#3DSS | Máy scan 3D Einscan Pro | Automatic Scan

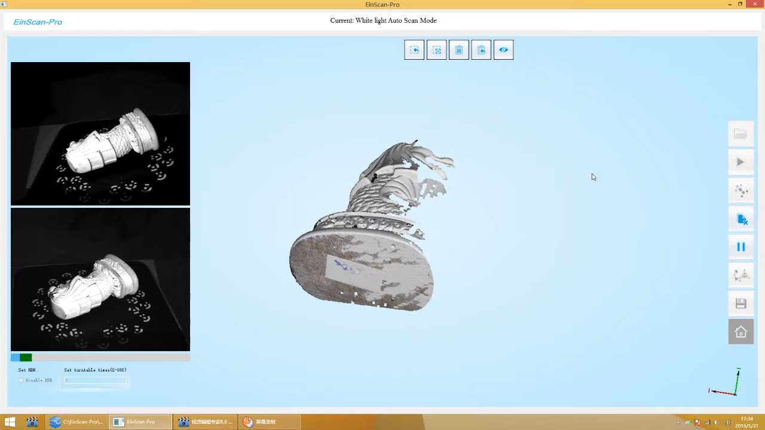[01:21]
you can change the object angle to continue scanning. To scanning result will be aligned automatically. You can align manually if automatic alignment failed.